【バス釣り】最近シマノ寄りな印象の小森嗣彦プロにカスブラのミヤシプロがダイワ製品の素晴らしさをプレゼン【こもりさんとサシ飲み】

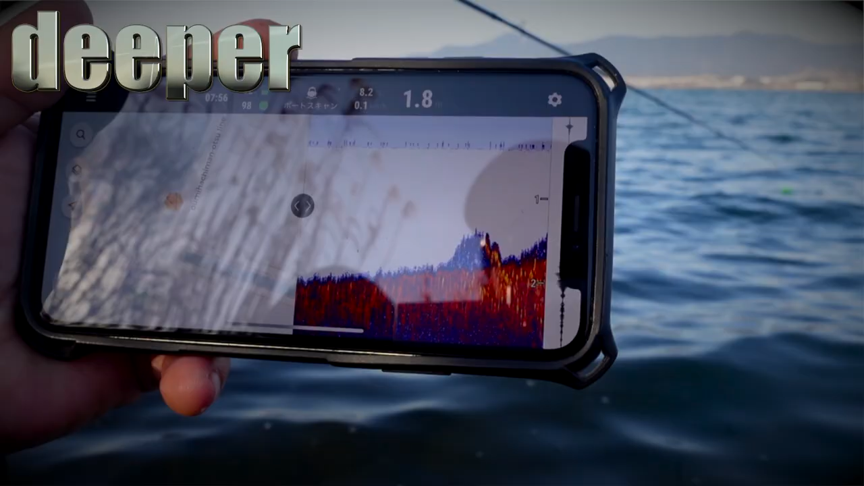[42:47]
ありませんディパー魚群探知機だ